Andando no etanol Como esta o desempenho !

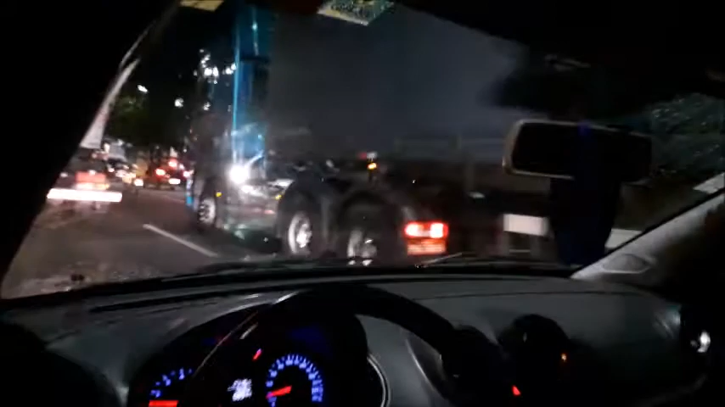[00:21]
eu resolvi abastecer. Mesmo que você consuma aumenta, mas o consumo do Voyage no circuito que eu estou andando, no trecho que eu estou andando, não tá legal.
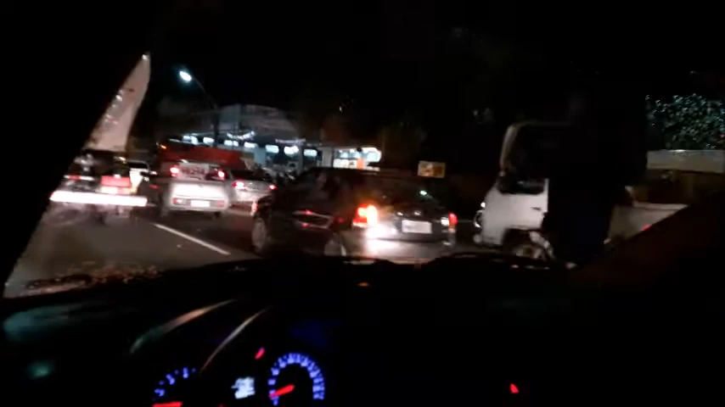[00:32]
Porque eu tô andando muito em centro, ó. É isso aqui que eu queria mostrar a vocês, pessoal. Essa minha jornada aqui, nesse meu dia a dia aqui com o Voyage, tá sendo esse aqui.
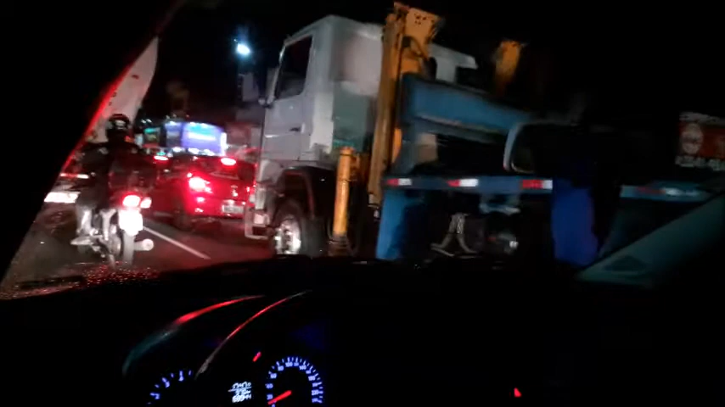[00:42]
Aqui é Abreu e Lima, velho. Aqui é impossível, quase que impossível você encontrar isso aqui livre.
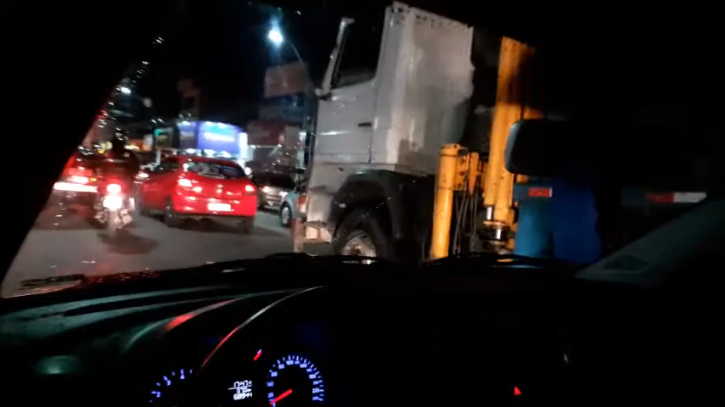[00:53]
Sempre, principalmente durante a semana, do horário de 8 horas, de 7 e meia, 8 horas da manhã até essa hora, já vai dar 6, são 6 horas da noite. Horário de pico. Não tem como fazer milagre. O carro é 1.6, a litragem é maior do motor, então o consumo tende a ser esse mesmo.
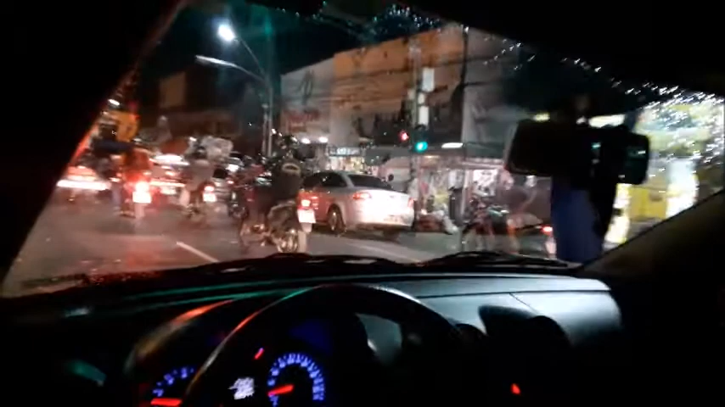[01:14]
A pessoa tá falando, não, porque eu disse uma vez que o Voyage fazia 13. Ele faz 13, pô, mas nesse ambiente aqui que ele tá, nessa selva que o Voyage tá, ele fazer 13 é muito difícil, pô. É muito difícil mesmo. Você, ó, não tem uma terceira, já tem que voltar pra segunda.